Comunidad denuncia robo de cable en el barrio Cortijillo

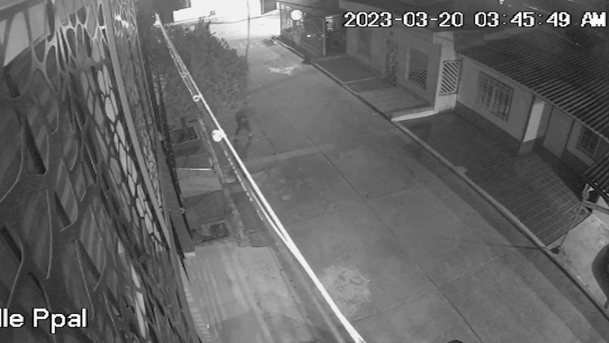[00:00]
Comunidad del barrio Cortijillo denuncia que ladrones han hecho de las suyas en este sector de la Comuna 3. En video de cámara de seguridad se observa que entre las tres y media y las cuatro de la madrugada de este lunes 20 de marzo,
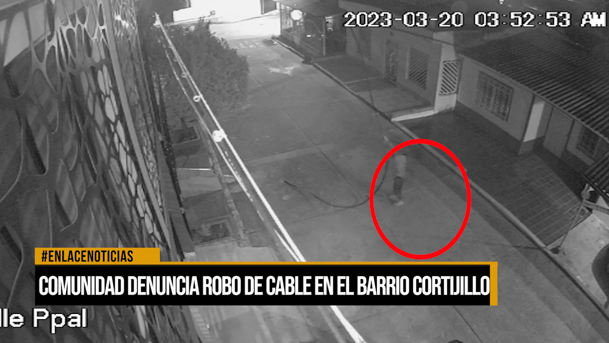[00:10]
un sujeto aprovecha la soledad y falta de iluminación del sector para cometer el hurto. El hombre, quien desde la esquina viene jalando un cable que según los afectados indican que es del servicio de internet, a medida que el cable va soltando, el hombre continúa jalando con fuerza y caminando hacia atrás. El ladrón al parecer logra su cometido y huye del lugar sin que nadie se percate de lo sucedido. La comunidad de este sector pide a las autoridades hacer más presencia en la zona para que hechos como este no se sigan presentando en el distrito.